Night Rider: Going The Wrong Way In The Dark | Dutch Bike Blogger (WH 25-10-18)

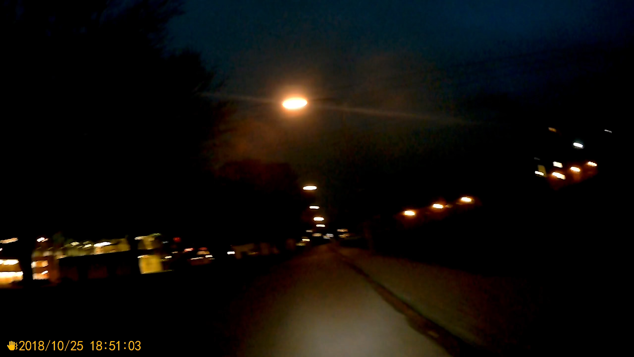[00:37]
That's 1800 hours and 16 minutes. Still somewhat light outside. It's not total darkness yet.
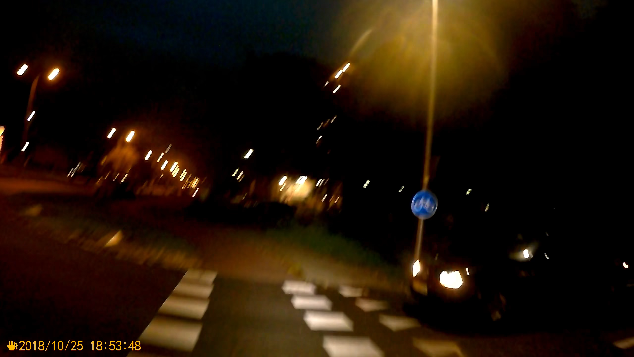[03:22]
Some coast riders again. Hate it, I hate it, I hate it. A little silent ride from work to a shopping mall Paddepoel. I have to go there for grocery shopping and other things I need.